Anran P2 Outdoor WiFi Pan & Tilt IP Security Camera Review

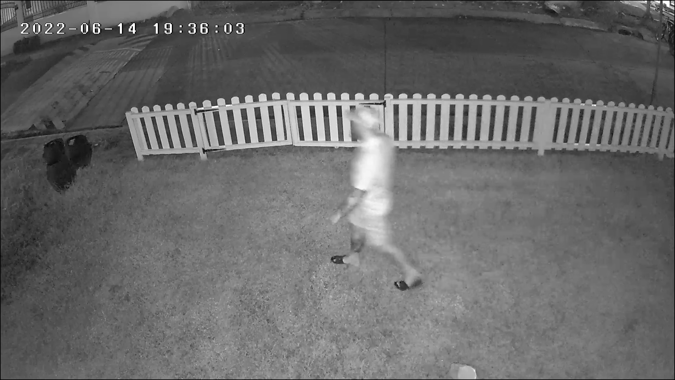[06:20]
for full color night vision. And at night using the spotlights for full color night vision.